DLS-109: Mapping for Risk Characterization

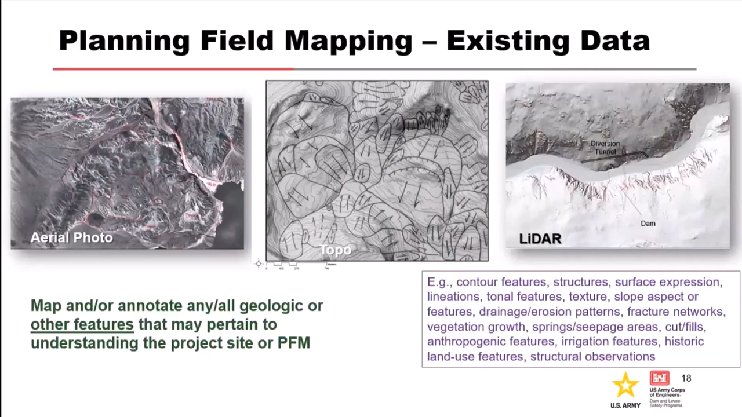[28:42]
You do this and then you go out in the field and you actually try to look for those features in the ground. Is it really a landslide, or is it just happened to be the topography is controlled by something other than sliding? And then like lineations, I'm a big fan of mapping lineations, whether or not it's a real feature or not. You do this ahead of time. So this is an example of that.
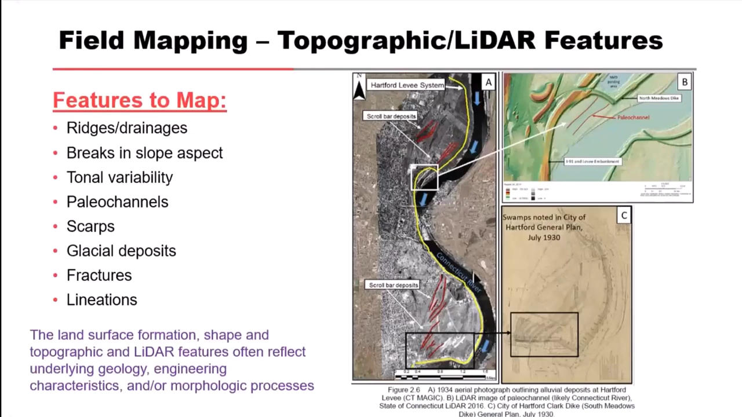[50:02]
glacial lobe, and then from those we could see inset eskers under another moraine advance, right? So we could start to pull those things together if we map the crests. This is a LiDAR depiction, trying to show that the textural difference between the volcanic flows that were once down a valley, right? And now the erosion has gone away from the filled in volcanics, so down into this area. So we can depict this. We might also then, when we have tunnels or we have features crossing, you know,